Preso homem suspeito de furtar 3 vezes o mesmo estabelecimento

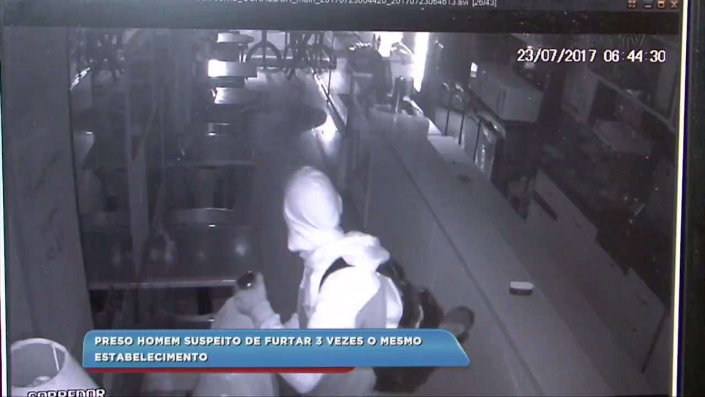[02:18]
Além de pegar o dinheiro do caixa, também levava bebidas e comidas, inclusive doces.
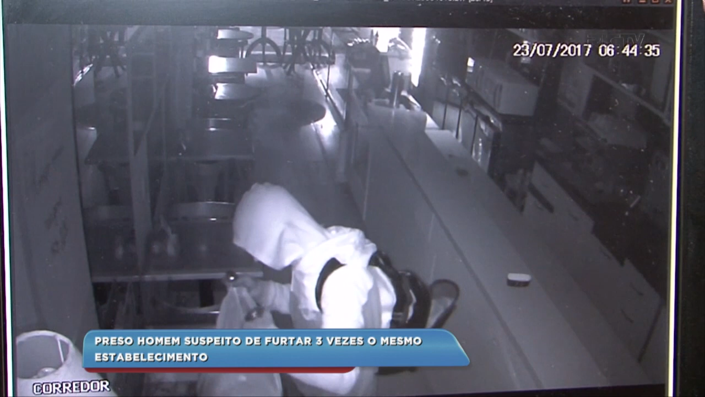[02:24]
Da última vez em que ele entrou aqui no estabelecimento, ele chegou a levar uma máquina de café e também um moedor de café e também vários doces. Após chegar aqui no estabelecimento, a funcionária acionou a Polícia Militar, que fez rondas pela região e conseguiu localizar esse suspeito. Ele é o Maicon Jason Garcia, de 28 anos de idade, já está na central de polícia. Esse Maicon, ele tem 32 boletins de ocorrência, vários por furto,